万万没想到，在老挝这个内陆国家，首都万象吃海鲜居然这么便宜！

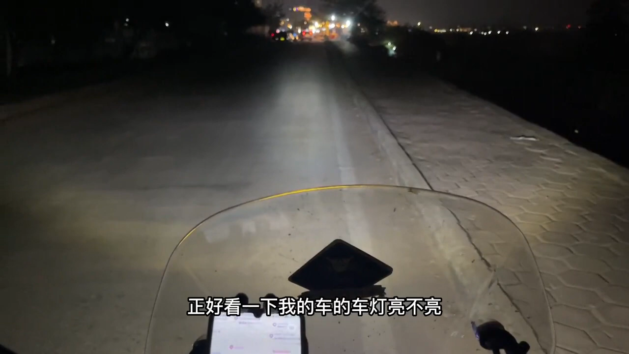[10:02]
这里没有路灯正好看一下我的车的车灯亮不亮四透镜大灯亮不亮所以说我没有加装射灯我觉得够用前面就是繁华地带夜市我们去那边玩一下